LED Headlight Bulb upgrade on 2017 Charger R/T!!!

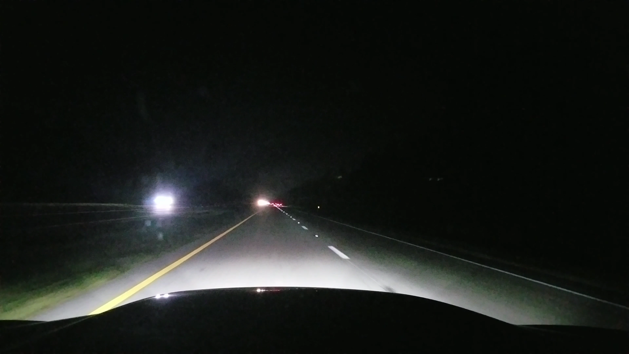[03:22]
there's actually cars out right now, so, you know, on the video, it, it kind of, it's kind of showing up on video, like they working good, but, uh, it's really like 50 feet in front of the car and that's about it, 40 feet, and that's all you're going to see, but, yeah, that, this is what, uh, the stock bulbs that I, I upgraded to look like.
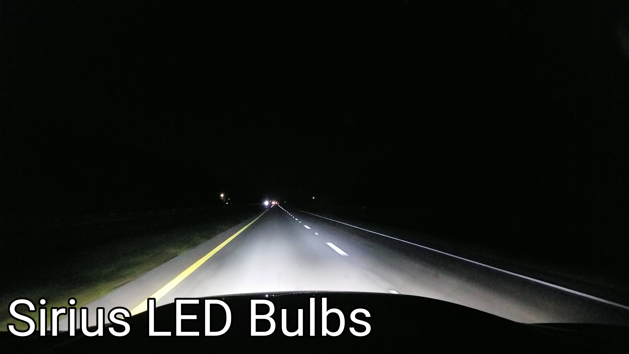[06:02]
LEDs. Yeah, man, that's about it, man. I'm gonna have a little quick, quick, uh, clip from outside the car. See how bright they are, you know, standing away from outside the car like I did before. And that's about it, man. I'll have a picture of, uh, the product. Uh, you know, where to get it from, all that, Amazon. But, look at that. Just coming down this entrance, before it was just dark. Look how bright it is now.